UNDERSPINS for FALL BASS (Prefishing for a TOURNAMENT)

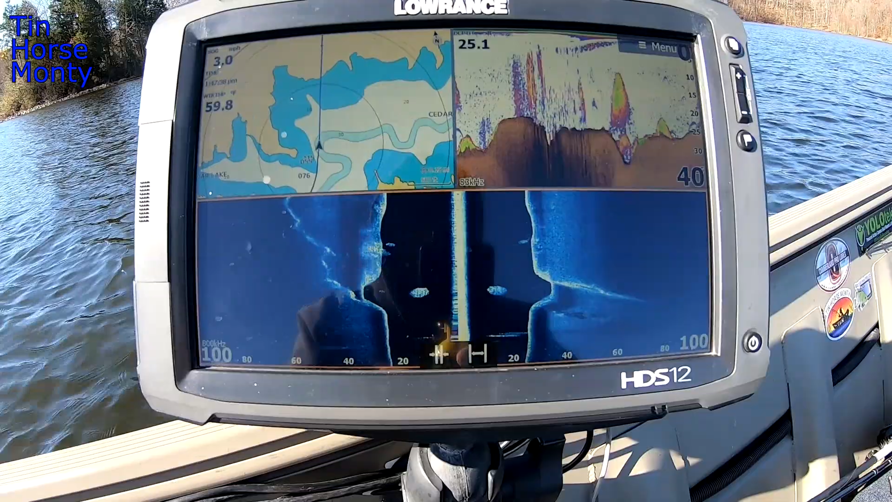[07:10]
See right here, you've got a creek channel coming in. It's got some little bitty balls of bait out here.
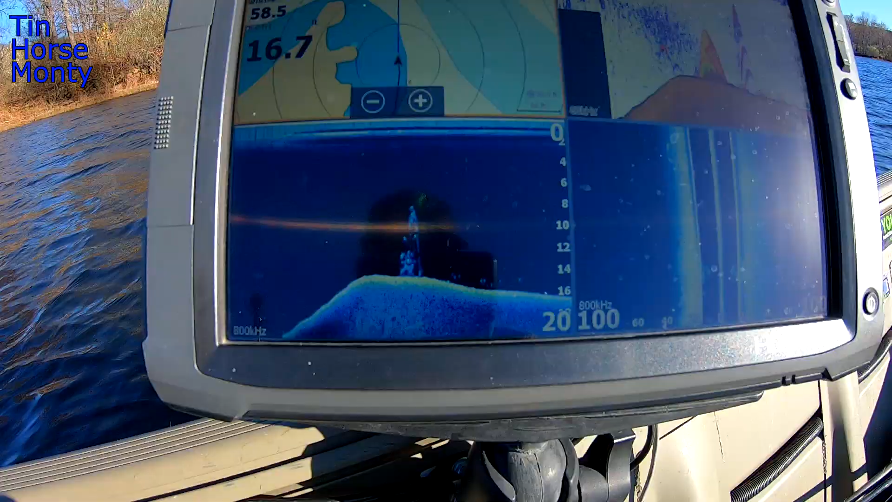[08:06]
Alright, I found some deep fish.
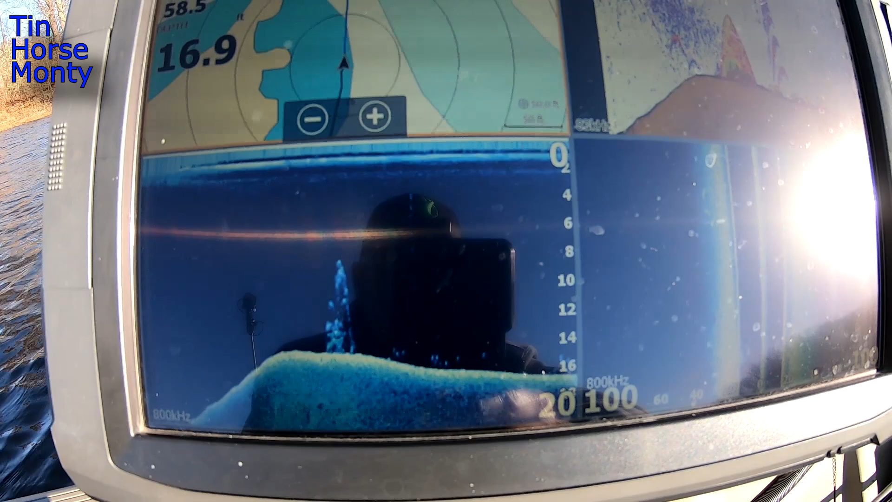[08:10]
I haven't thrown on them yet. I'm going to put the troll motor down. See if I can catch one of these fish.
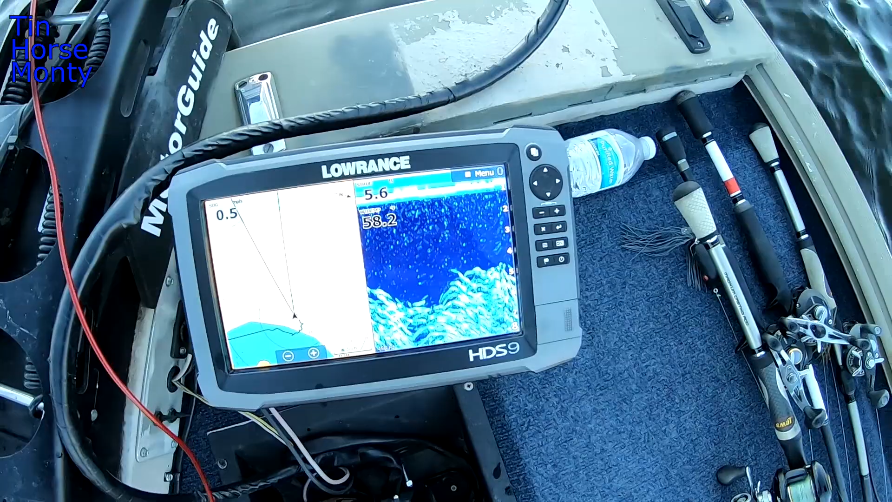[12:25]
Look at that. That is a big wad of madness. I'm sitting out here in like 20 feet of water. That ball of shad is 15 feet thick.
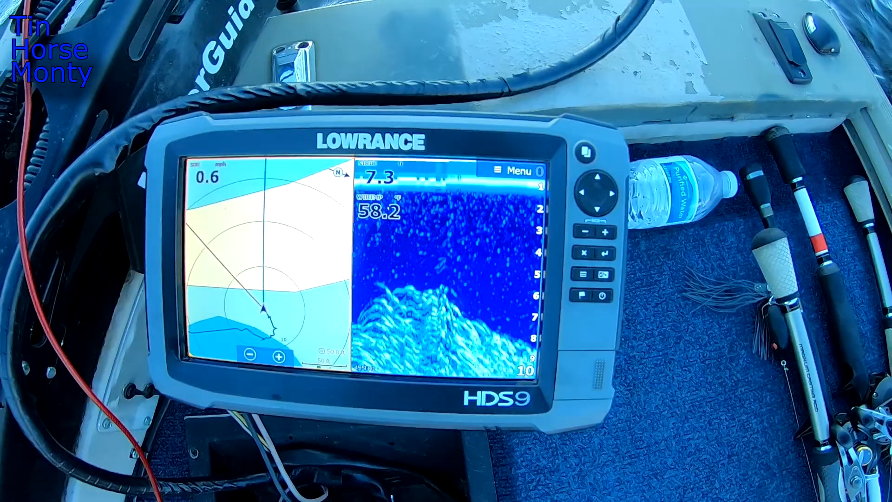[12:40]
Let's see when we drop off. I'm going to swing out here and throw on these things. There's a bunch of fish underneath it too. That is a big old ball of shad.